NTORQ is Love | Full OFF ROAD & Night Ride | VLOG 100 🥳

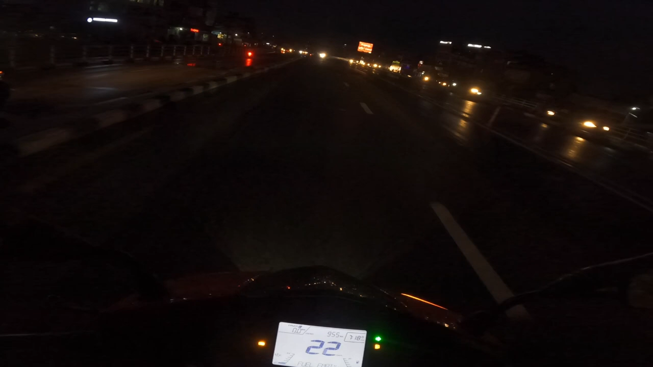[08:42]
सरहरू सबै गइसक्नु भयो अरे, भोलि मात्रै हुन्छ, भोलि आउन भन्नुभयो, त्यो लाइट साइड बलेको देखेर कोही हुनुहुन्छ कि भनेर गएको है। यस्तो कहाँ 7 बजेर 18 मिनट भइसक्यो, यतिखेर त के हुन्थ्यो र,
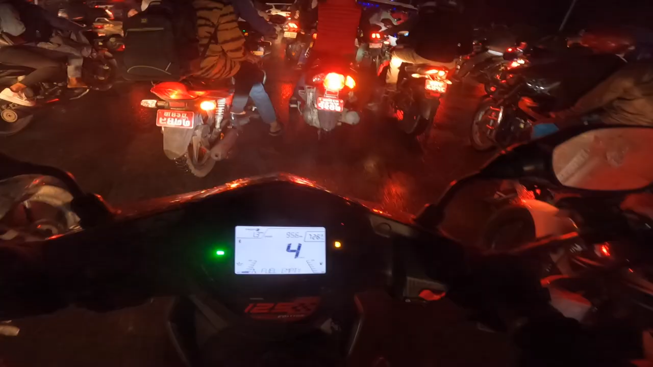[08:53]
ओ यस्तो जाममा बाइक बन्द भयो भने कस्तो टेन्सन हुन्छ कि बिचरा, ल नयाँ बाइक छ त फेरि बन्द भएछ, बिस्तारै के खानु।
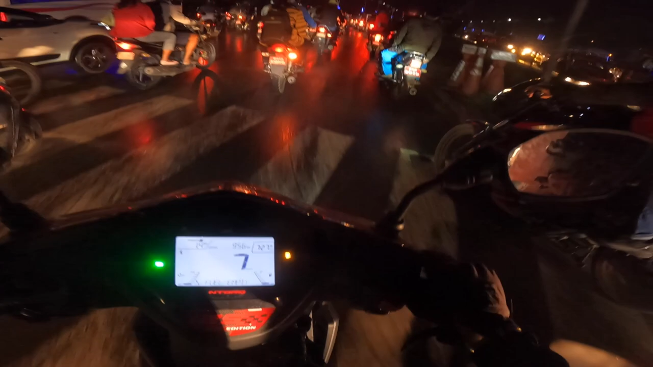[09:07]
ओह यो बाटो यत्रो वाइड बनाइसक्यो त्यही पनि जाम हुँदो रहेछ यार,
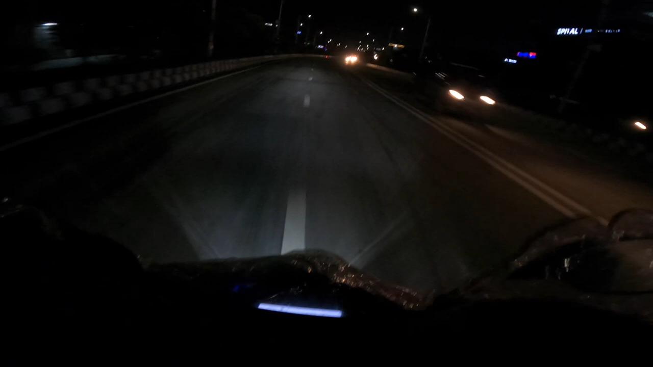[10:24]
सो गाइज काठमाडौँमा नाइट राइड पनि रमाइलो हुन्छ, बाटो खाली हुन्छ अनि सुई यहाँ गयो। सो आई थिङ्क अब आजको ब्लग पनि यतातिर सघाइदिउँ होला गाइज है।